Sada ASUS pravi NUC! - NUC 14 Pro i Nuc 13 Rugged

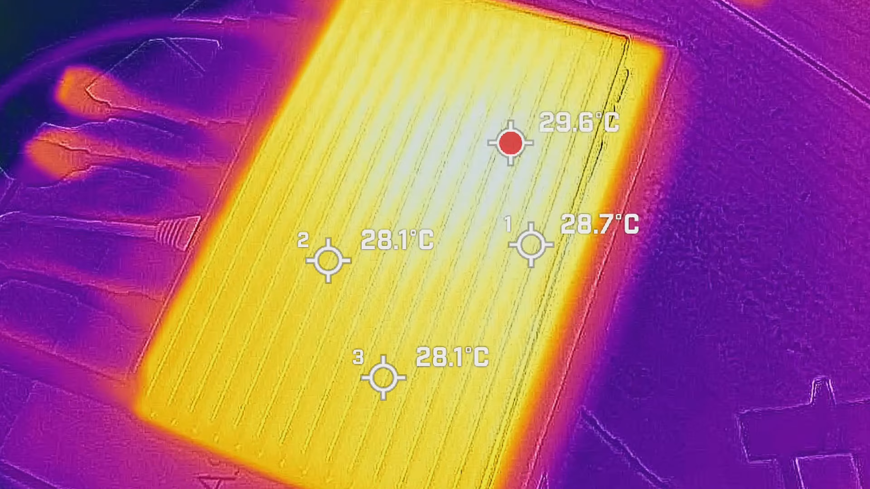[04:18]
može gledati 4K video sadržaj u 60 fps-a, a da ne obara performanse, dok je telo kućišta imalo temperaturu od svega par stepeni više od ambientalne.
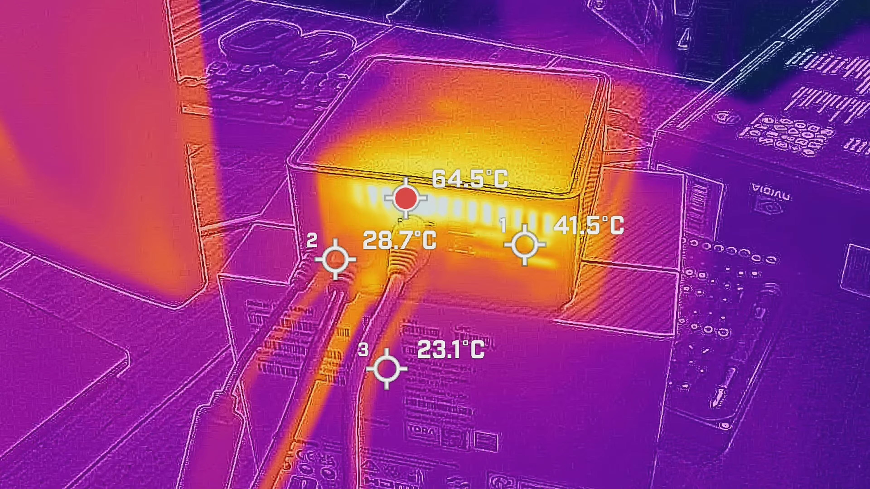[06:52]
On screen: max 64.5°C
se može podesiti i Visper mod i tad je računar baš tik i ne prelazi 22 decibelu radu. Termalna kamera je zabeležila najtopliju tačku od oko 60 stepeni Celzijuca, što je iskreno smenešna temperatura,
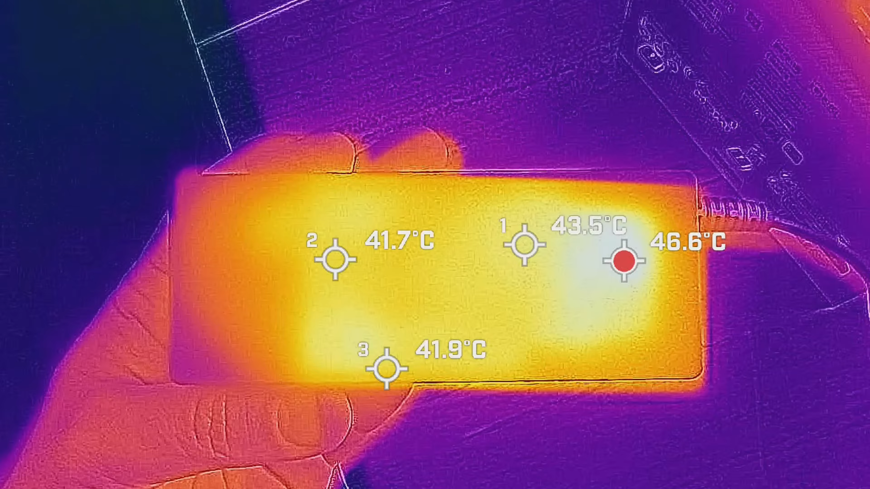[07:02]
dok je ostatak ućište bio popilično hladan.
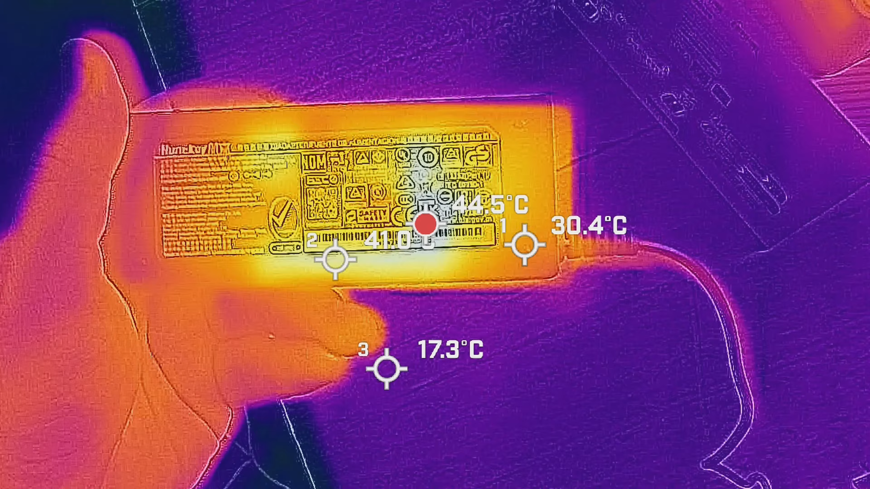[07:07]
Ono što nas je malo zabrinula je temperatura samog spoljničnog napajanja koje je išlo do 55 stepeni. Pa vodite računar na kakvu podlogu stavljate punjač.